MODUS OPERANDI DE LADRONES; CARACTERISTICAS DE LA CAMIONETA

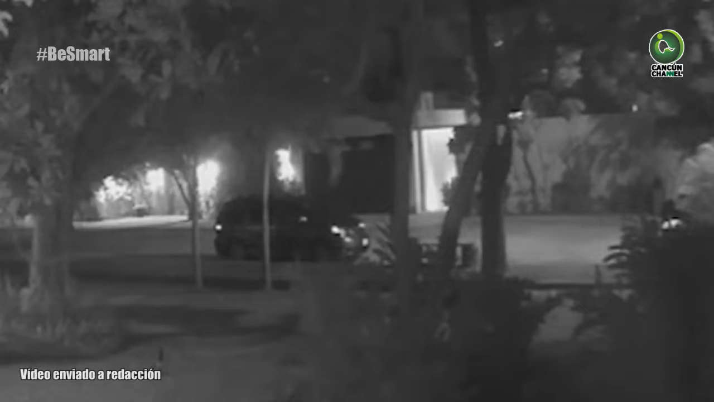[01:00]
Pasan frente a una de las casas asaltadas el día domingo a las 9 de la noche con un minuto, 37 minutos después de haber entrado al fraccionamiento.
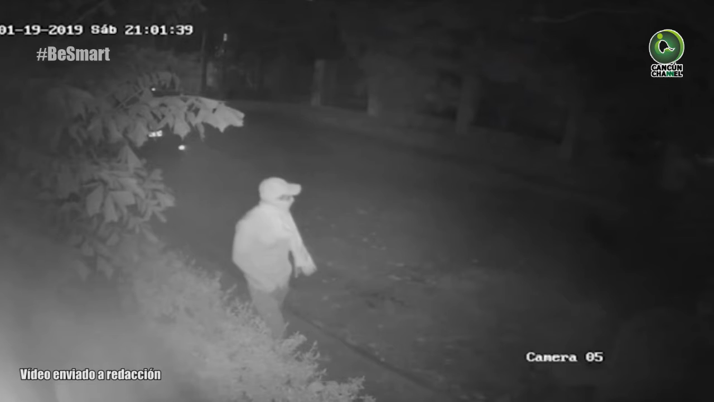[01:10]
Las cámaras logran captar el rostro de uno de los asaltantes que al ver la cámara agacha la cabeza para no ser grabado. Podemos ver al asaltante caminando y poniéndose unos guantes. La camioneta se estaciona de igual manera frente a la casa que será asaltada al día siguiente, el domingo, y permanece ahí durante 27 minutos. Tiempo después, la camioneta se dirige a la casa que estaba siendo asaltada y da varias vueltas, en espera de que los demás integrantes salieran. A las 9.48 de la noche,
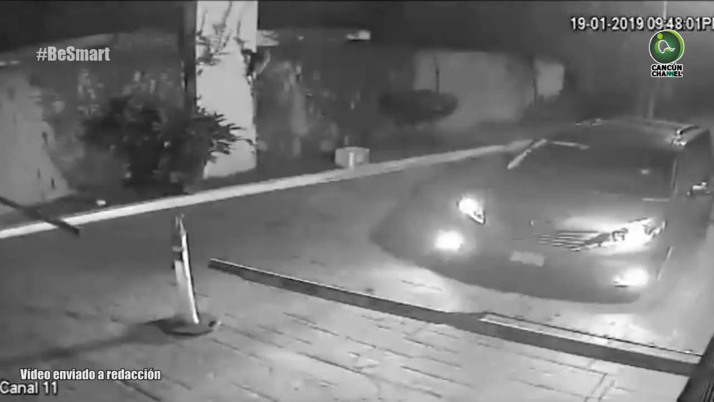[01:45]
la camioneta de los ladrones sale del fraccionamiento.
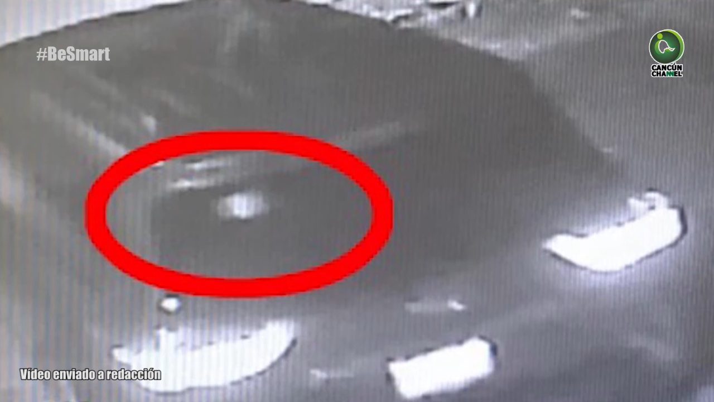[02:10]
y tiene una calcomanía en la parte trasera superior izquierda del vidrio que podría ser una bandera. Si identificas a la camioneta o a alguno de estos ladrones,